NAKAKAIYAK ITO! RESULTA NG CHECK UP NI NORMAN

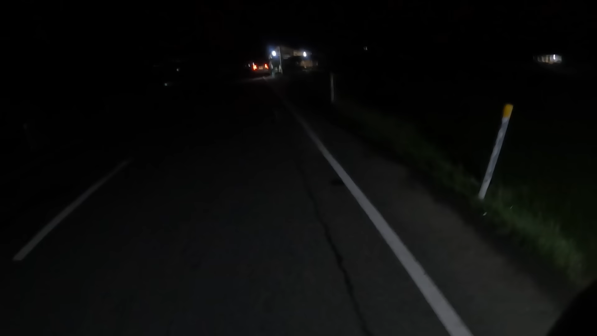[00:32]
Pagtaglit din nga po kami. Hindi na namin ang tasa sa center. Iniwan namin. Sige po. Samahan niyo po kami mga Kalingap. Grabe, alas 4 pa lang. O 3:30. Anong oras na ba? Parang, kasi umalis kami sa diet alas 3 eh. Mga 3:30 siguro. Dilim.